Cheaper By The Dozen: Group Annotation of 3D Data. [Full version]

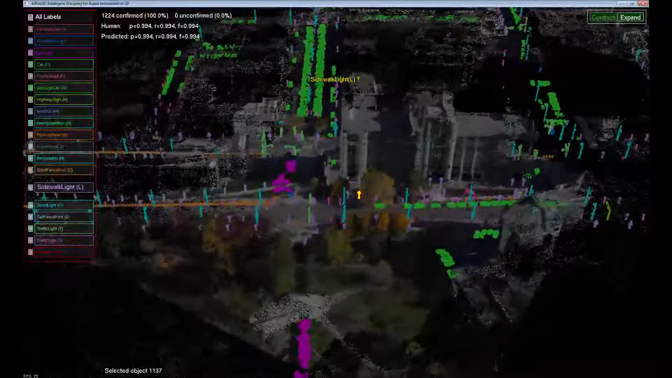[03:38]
In summary, we presented an interface that allows for faster annotation of 3D data by intelligently selecting objects in homogenous groups that are identifiable together. Our interface is minimalistic, and yet allows for both easy provision of labels and rapid recovery from bad group suggestions.
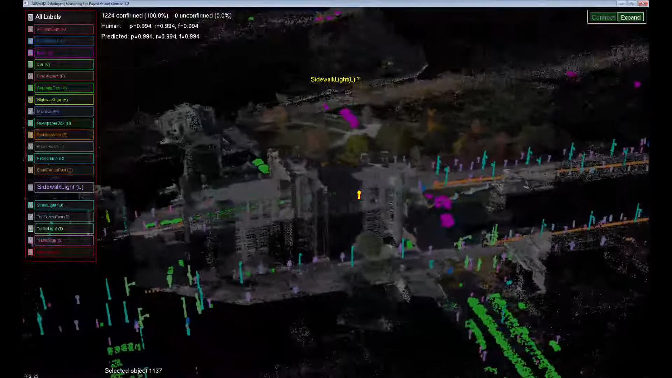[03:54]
In our user study, it proved to decrease the time necessary to annotate our test area by a factor of two, while maintaining the same level of accuracy. Thank you for your attention. Thank you for your attention.